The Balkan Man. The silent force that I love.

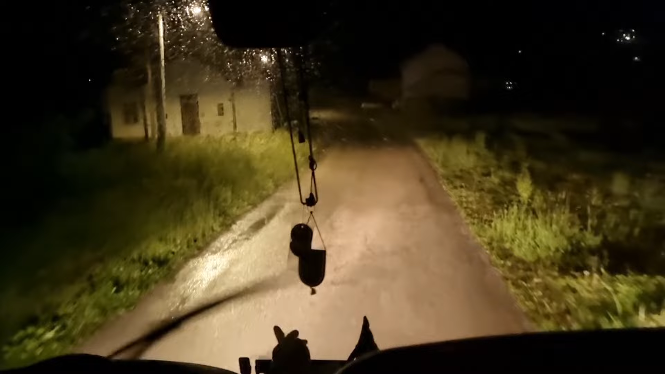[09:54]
It was a scenic drive, despite it being pitch black. The rain was hitting the windshield, and I could only see the lights ahead of me.